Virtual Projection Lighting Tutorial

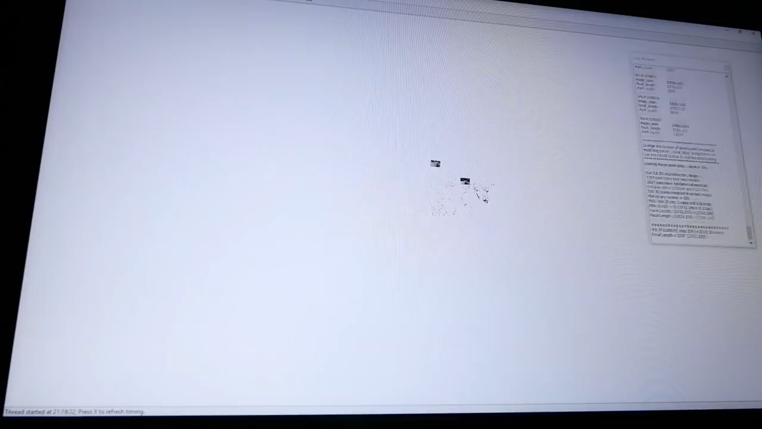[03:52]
After a while, actually after quite a while, you'll end up with a point cloud that can then be transformed into a surface.